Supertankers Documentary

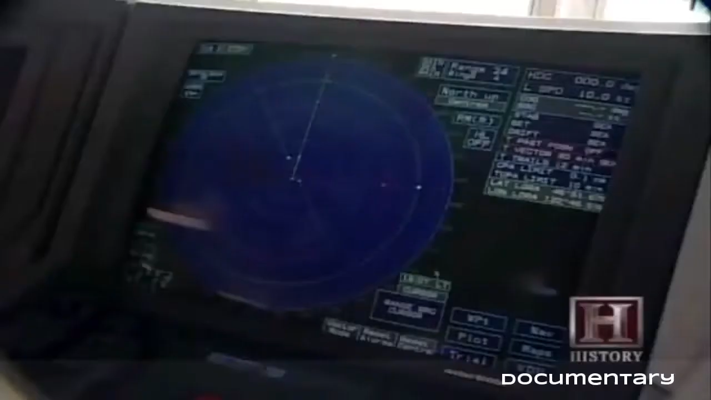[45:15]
accidents sophisticated navigation tools are essential
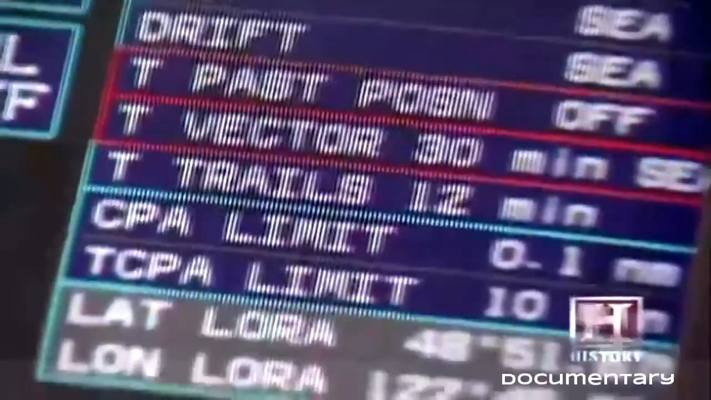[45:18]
on this ship you can actually program the ship to water course itself the
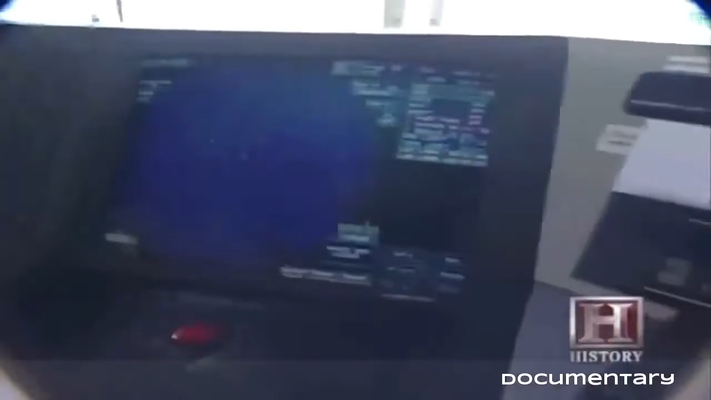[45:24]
navigation with gps and that's accurate up to 50 meters so yeah you just read off